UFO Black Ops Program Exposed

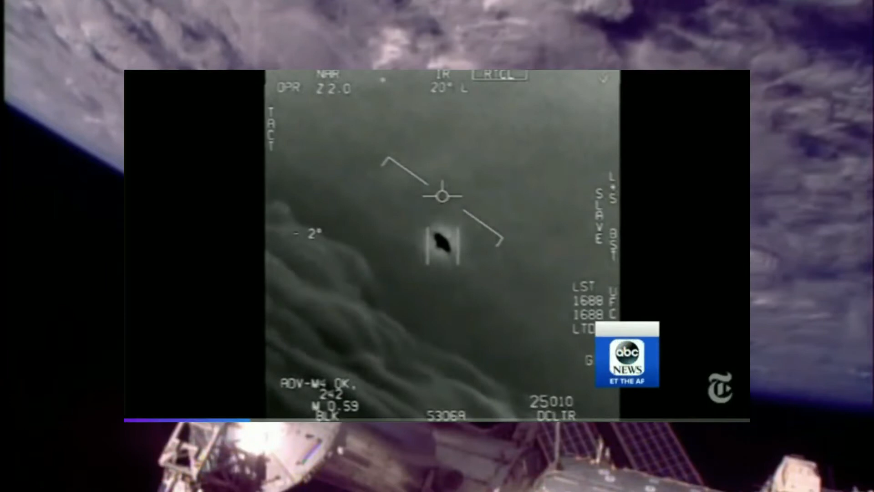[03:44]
How about that thing, dude? Spotted by two Navy fighter pilots flying high above the clouds. Look at that thing. It's rotating. These newly released videos from the Department of Defense, published by the New York Times and Washington Post, part of a once-secret government program to investigate sightings of
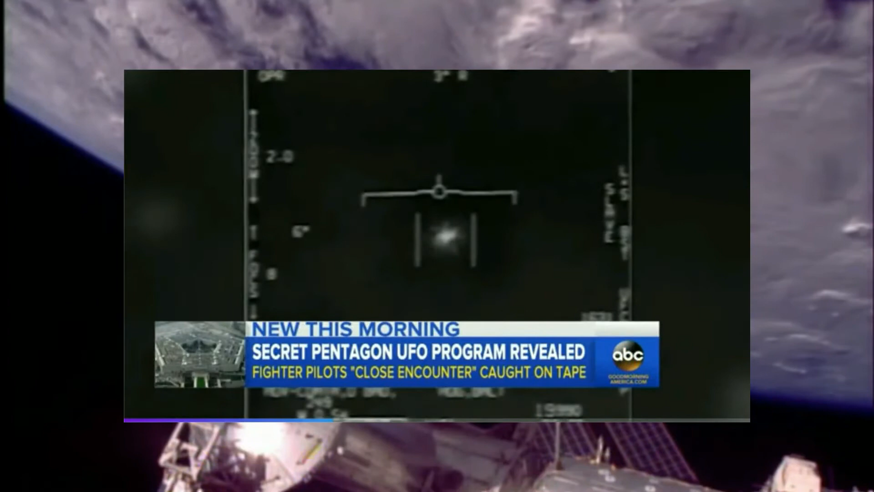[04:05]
so-called anomalous aerial vehicles in the skies.